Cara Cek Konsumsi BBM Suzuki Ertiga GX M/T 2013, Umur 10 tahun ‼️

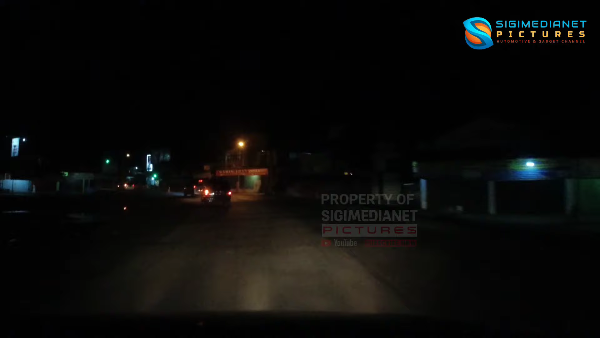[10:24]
Halo guys, kita sudah sampai di Banjarnegara ini. Gini posisinya di Klampok. Di pertigaan Klampok ini guys.
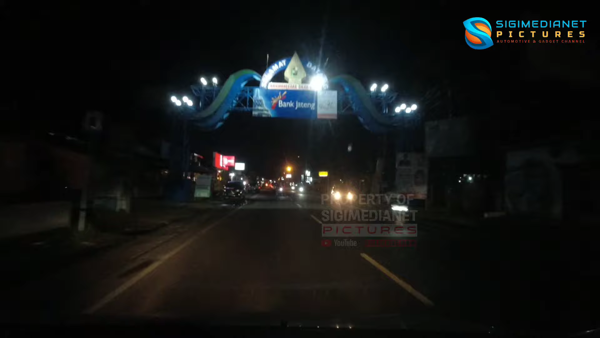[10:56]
Nah di depan nih kita ada pom bensin ya guys.